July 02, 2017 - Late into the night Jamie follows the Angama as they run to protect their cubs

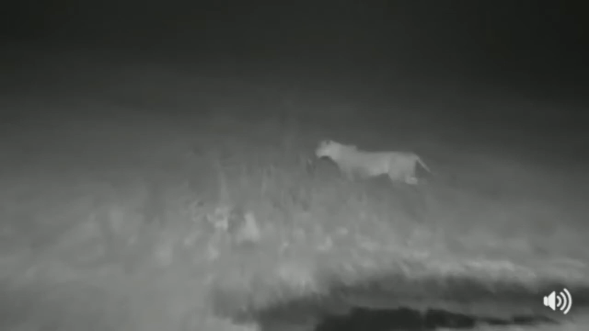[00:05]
Oh, they're playing with each other.
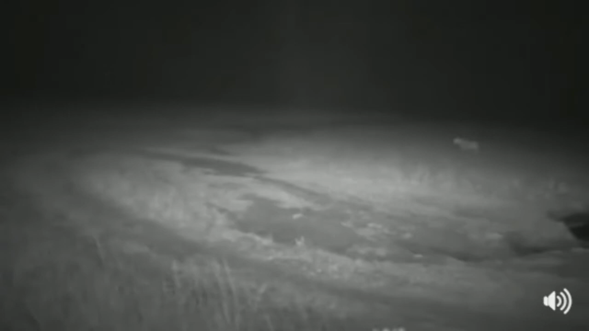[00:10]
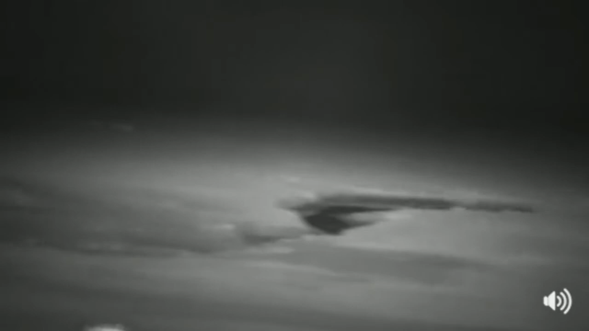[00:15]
We just caught up with the Angama Pride and I spotted something with our thermal device up ahead of them,
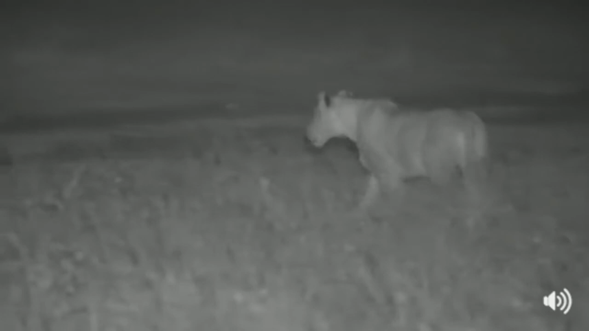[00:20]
but I can't quite work out what it is, but it's something that's seriously got their attention. It's something showing up with heat signatures.
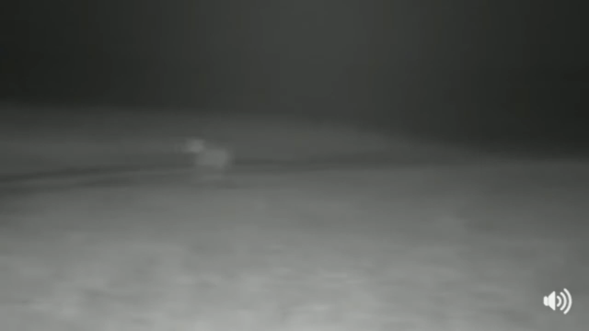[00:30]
There's a lioness right in front of us. What is it?
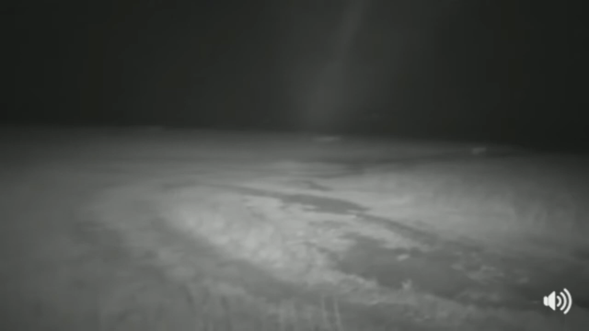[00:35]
What have they seen? They're getting very close now to whatever it is. It's impossible for me to see. They don't seem to be showing any signs of stalking, though. They're just walking flat out in the road. Now I'm jogging. What has she seen there?
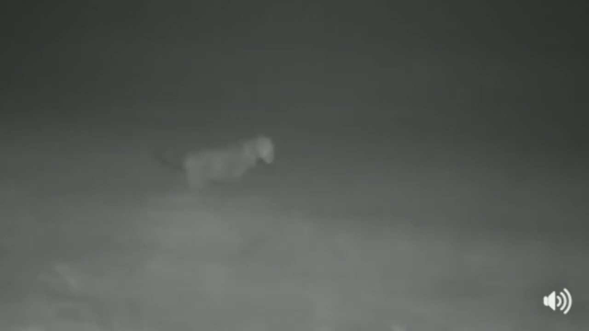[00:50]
And she's going. She's off. I don't know what she's after, but she's off after something.
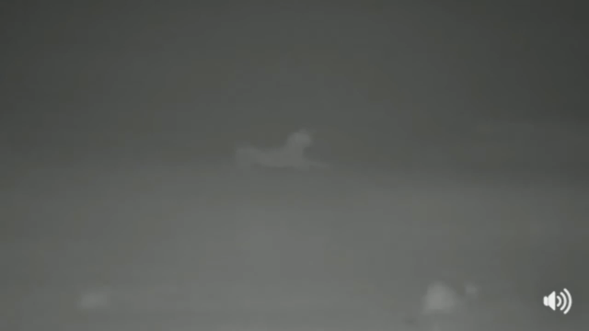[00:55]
I can hear hooves thumping, but I don't know what it is.
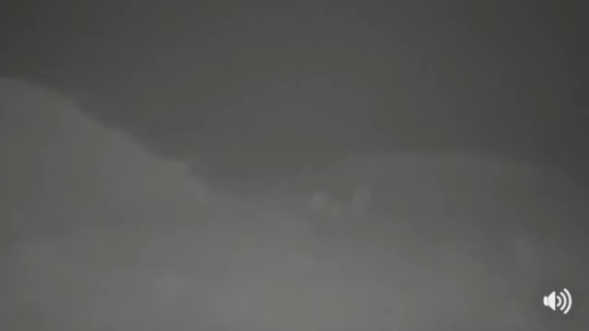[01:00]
There we go. I can see the frightened eyes. She's dashed up and over, unfortunately, an area that I definitely can't drive in.
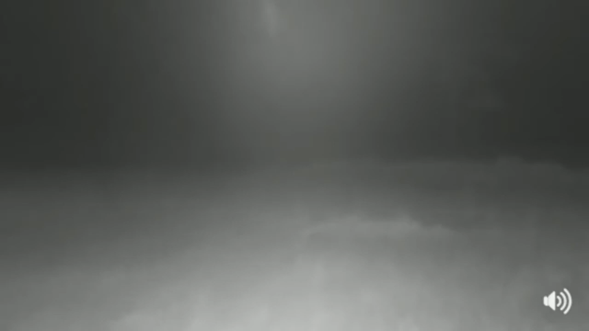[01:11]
What on earth were they after?
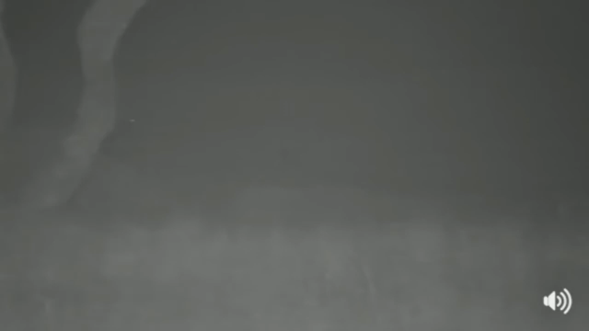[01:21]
And the hyenas are so close to where they left their cubs. That's what I think they're chasing. They've come racing down to make sure that those
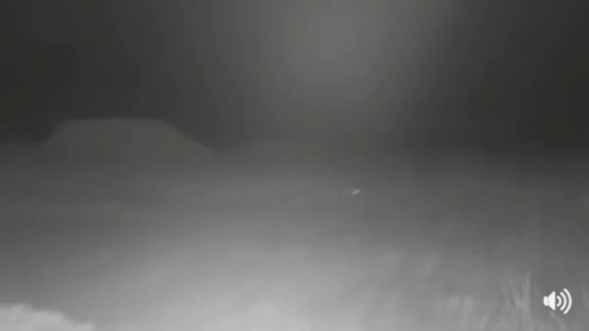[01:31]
hyenas don't even think about being anywhere near their cubs. If you look to the left, there's another lioness that's coming down. There she goes. She's jogging off after them. These lionesses lead such an exhausting life. They're either hunting or they're chasing hyenas away from where they've left their cubs. It's incredible. They never sleep.
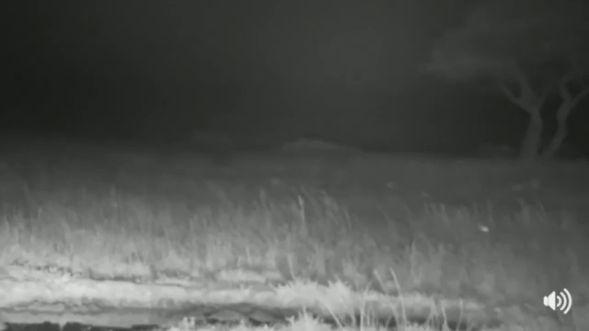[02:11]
I'm not worried about the spotlight or the headlights because they're not hunting. They're after hyenas.
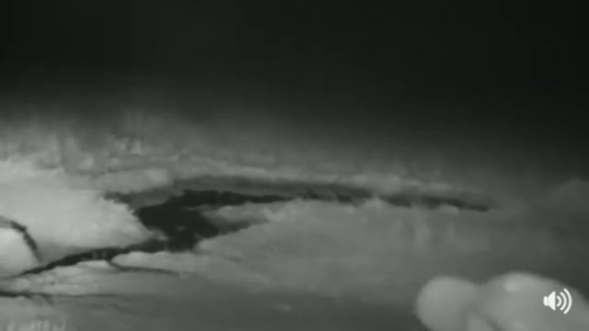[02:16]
I am worried about that hole, though.
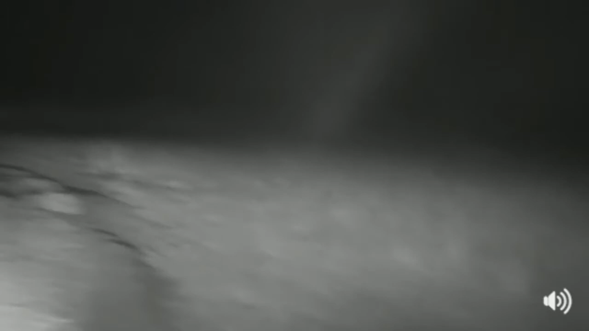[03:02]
Is that a lioness? Yep. And she's going straight back to where they left the cubs. All right.
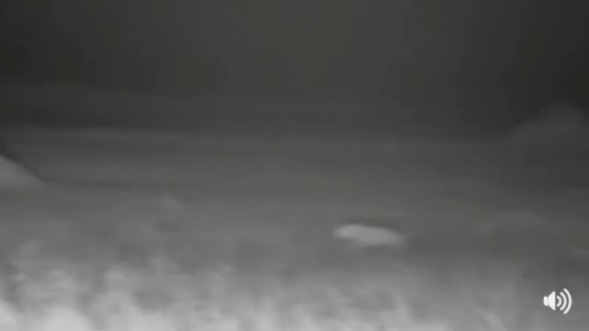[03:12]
Let's go and see if all are fine and accounted for. Well, I'm sure they will be. I think. What is that running in the road in front of her?
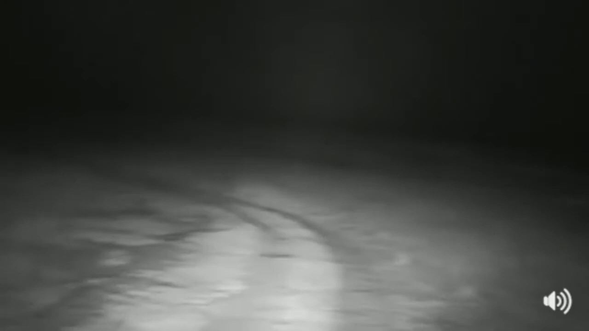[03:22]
You can see it looks... That bouncy run, that looks like a hyena. And I think she's just spotted it there. That's not a hyena.
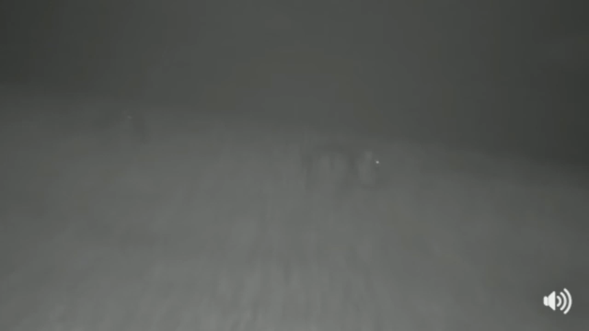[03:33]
That's a hippopotamus.
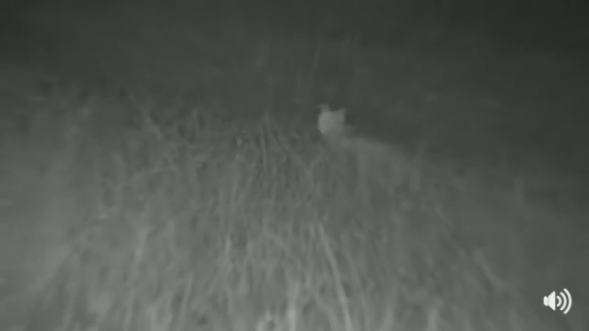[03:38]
Up in front of the lioness, just on the top of the road, there is another hyena. Okay, let's catch up with her.
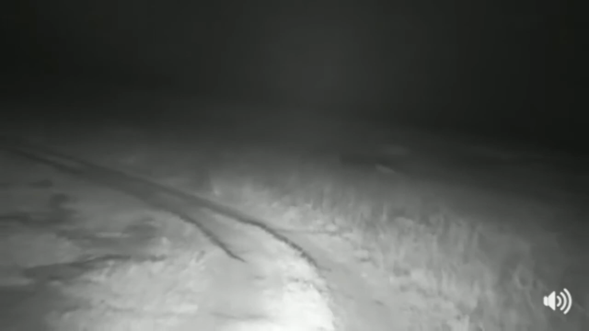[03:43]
That's why they stick so close to where the cubs are.
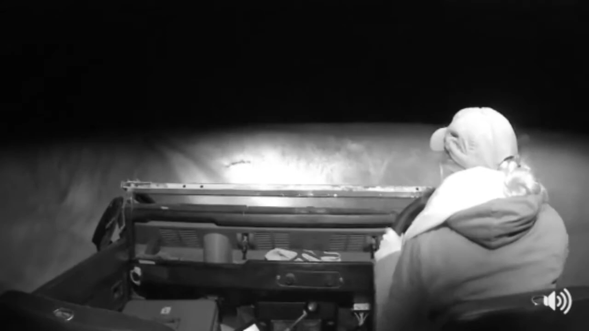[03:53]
Even when they have to go out hunting, they make sure that they're within earshot of what's happening with the cubs. There's a hippopotamus right next to us. Hello, hippopotamus. Blooming up out of the darkness.
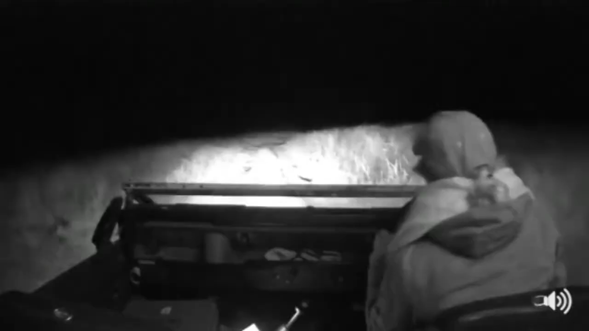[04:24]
Oh, so much going on. Hyenas, lions. Now I've got to find these lions again. Ann, yes, that is absolutely our intention. Ann says we are going to keep her up all night. I believe that is entirely within the realms of the possible. Okay, now I've lost... Oh, no, I haven't. Is this a lioness here?
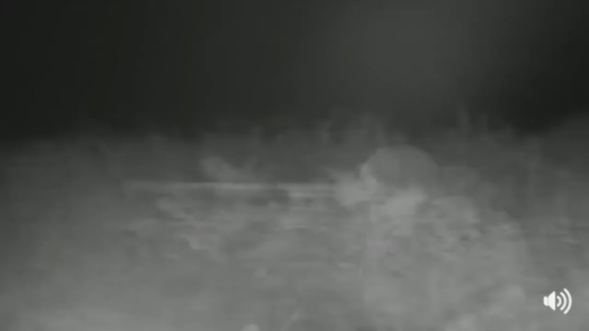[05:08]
No, that's a rock. It's a warm rock. That's another warm rock. Listen to this. They've chased away the hyenas, and now they're roaring to celebrate their superiority
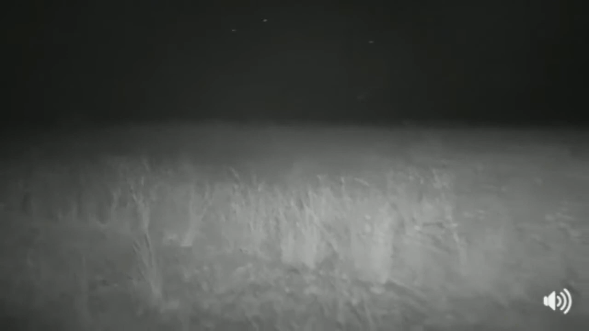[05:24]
and to reaffirm their territorial area. I can see them, but they're far too far away. Hello, hippo. Sorry, hippo. Let's not get... Oh, hello to hippos. Let's, um... not get in their way in the dark. James, you're absolutely right. I'm just proving this whole thing about how lions are totally lazy and sleep all day.